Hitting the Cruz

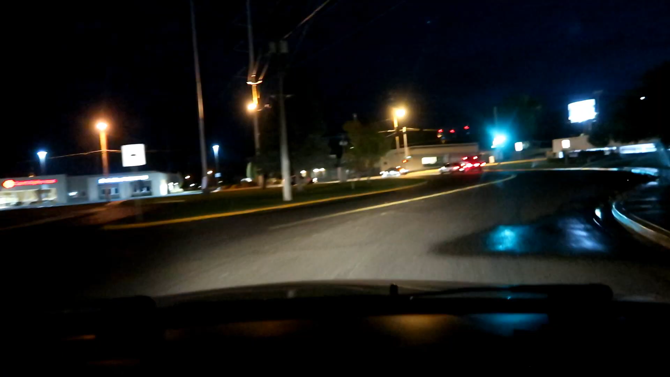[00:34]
There's not that many people yet, guys. We're kind of early, but there's still some out. Look. Hey, that's Jared's old car right here.